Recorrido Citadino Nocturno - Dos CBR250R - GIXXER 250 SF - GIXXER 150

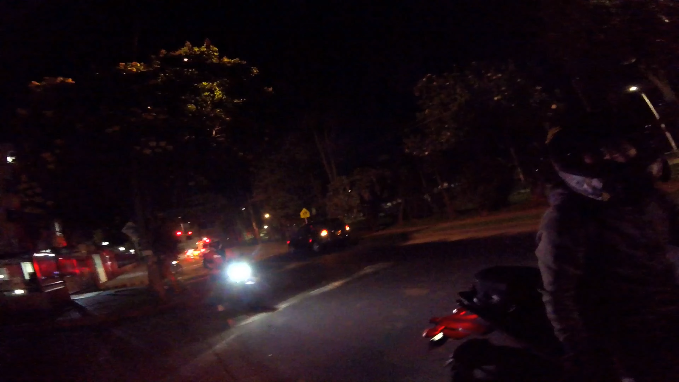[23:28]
Yo no lo vi muy encima, ¿va a girar? Vamos a ver si da giro ahí sobre la vía o si se viene por el otro lado. A verlo ya.